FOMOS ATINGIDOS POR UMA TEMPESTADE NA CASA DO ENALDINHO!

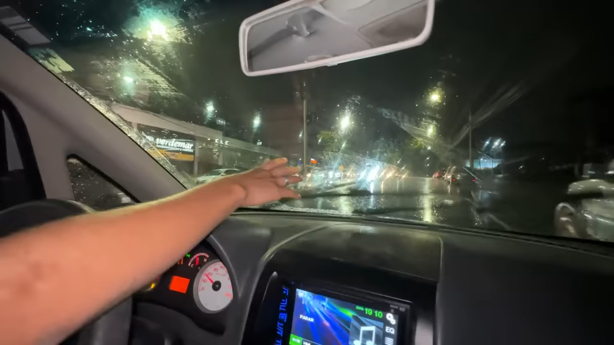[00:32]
Mano, eu pus aqui o limpador na velocidade máxima mais rápida que tem. Porque senão você não consegue ver. Sério, foi do nada, mano. Do nada. A gente acabou de sair da casa do Enaldo, não tava chovendo lá. Do nada pegamos um caminho com muita chuva, tá ligado?
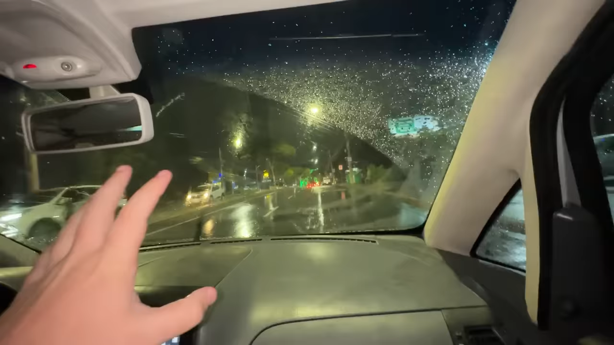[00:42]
Mas tudo bem, vai dar certo. Vamos seguir por esse caminho, seguindo reto. Tem uma galera aí, vamos seguir todo mundo, porque uma hora a gente chega lá. Véi, sério, vocês não têm noção. Olha lá. Tá dando, tá vendo? Deu trovão.
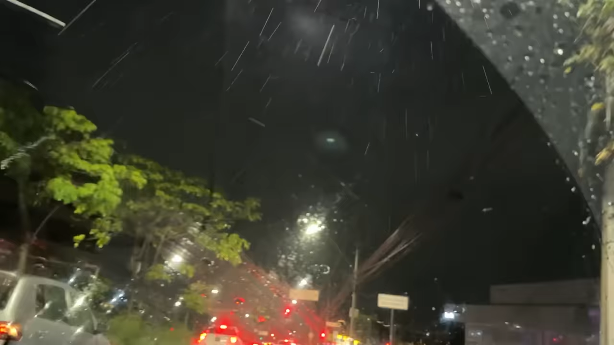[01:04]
Eu vou te falar. Eu até pensei em parar o carro. Parar o carro, você acha que seria melhor? Que tava muito forte. Pior que é. Só vamos pra casa, velho. Vamos pra casa e vamos torcer pra não voltar a chover.
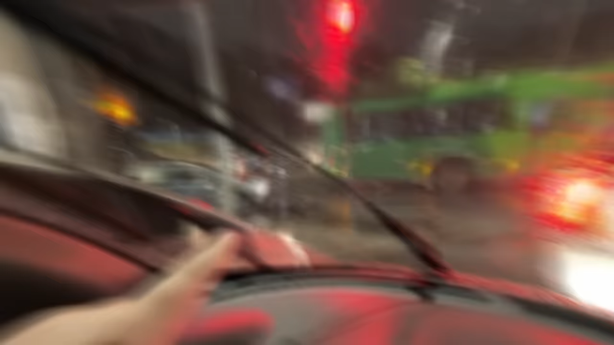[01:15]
Rapaziada, voltou a chover. Já achamos um lugar pelo menos pra ir embora, né? Mano, já achamos um caminho de volta. É, já tá mais perto. Olha ali, mano.
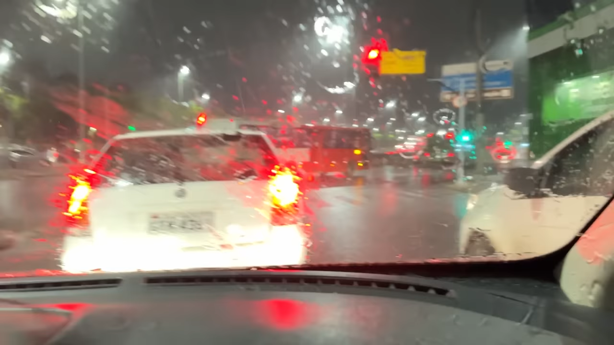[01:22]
O chão, olha como é que tá ventando pra caramba. Pois não é. Dá pra ver, mano. Não dá pra ver direito, mas, mano, tá voando tudo, ó. Tem uma sacola olha ali da árvore. Caraca, tá caindo coisa demais da árvore, mano. Vocês não têm noção. Sério, tá muito forte a chuva. Eu tô quase chegando em casa, pra falar a verdade. Vini, você não vai acreditar. A gente vai passar por um lugar que já alagou algumas vezes e eu já mostrei da minha janela, tá?
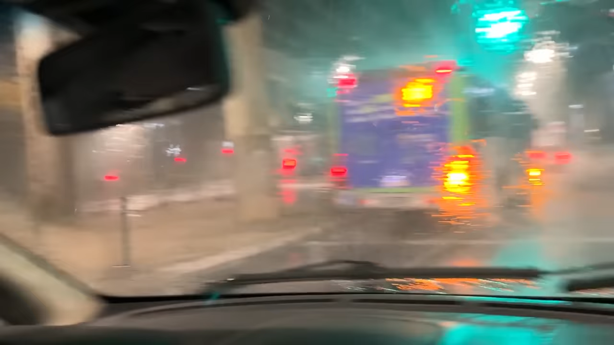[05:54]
Mano, sério, essa foi a maior chuva que eu vi esse ano, tá? Essa é a maior chuva que eu já dirigi na vida. De verdade, tá muito forte.